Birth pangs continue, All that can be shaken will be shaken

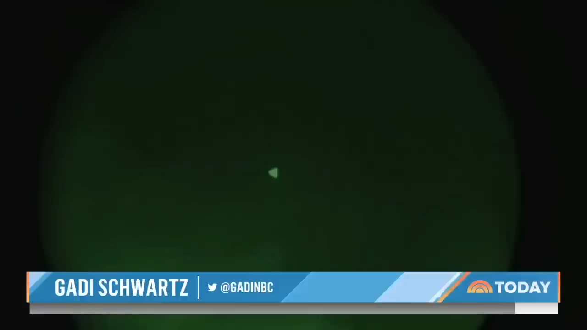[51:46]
This morning, new green night vision video showing triangles in the sky, but this time the Pentagon offering an explanation to lawmakers.